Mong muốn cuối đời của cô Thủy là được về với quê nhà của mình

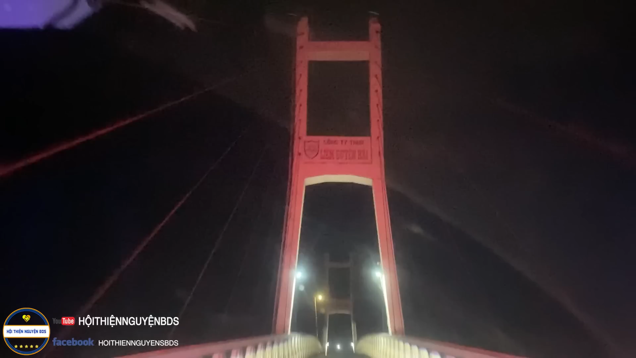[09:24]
anh em con cũng đã tới được cầu Trần Văn Thời của tỉnh Cà Mau rồi nghe cả nhà.
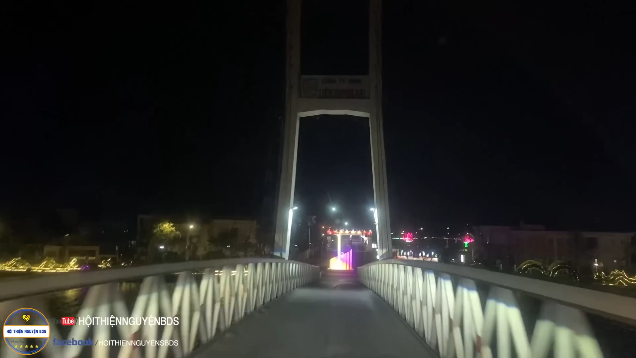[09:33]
Sắp tới nhà của ông bà nha mọi người ơi.
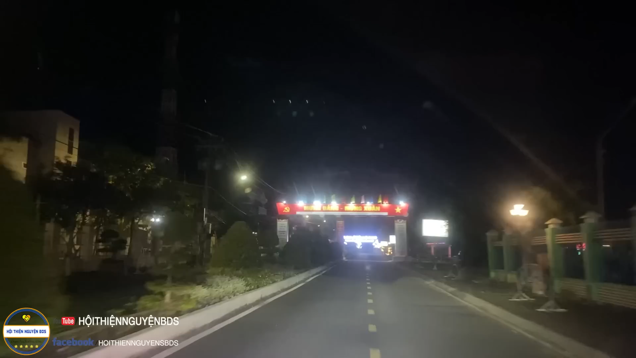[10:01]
4 giờ hơn mới vô tới nhà của ông bà được.
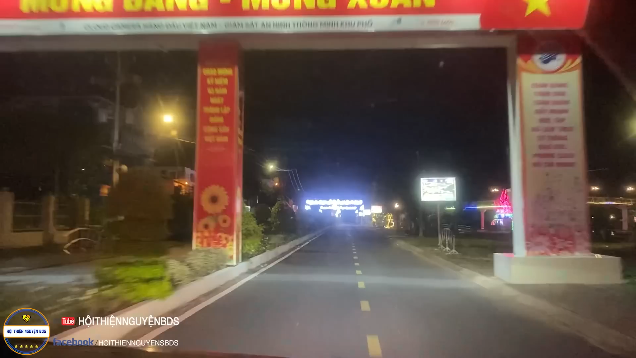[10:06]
Rồi sắp tới nghe cả nhà ơi.
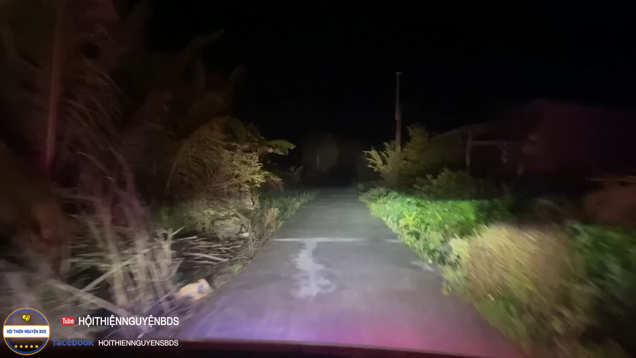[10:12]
Vô quẹo vô con lộ đan này nó chạy ra. Thì khoảng cây số nữa thì sẽ có người nhà đón nha mọi người. Thì từ lộ lớn vô tới lộ nhỏ mọi người. Thì đường làng thì lộ này được khá là lớn nhưng mà không có vô được tới nhà của ông với bà nghe không mọi người.
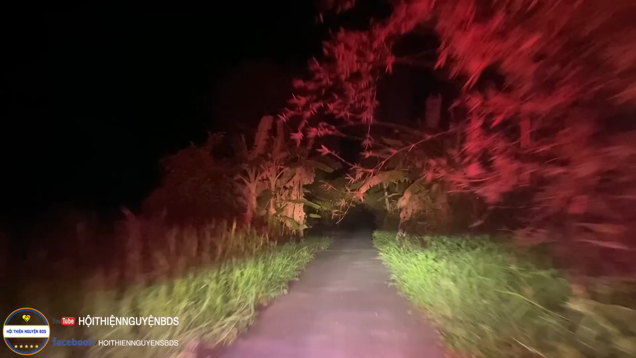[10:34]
Đậu xe ở ngoài rồi sẽ di chuyển bằng xuồng vô tới nhà nha mọi người.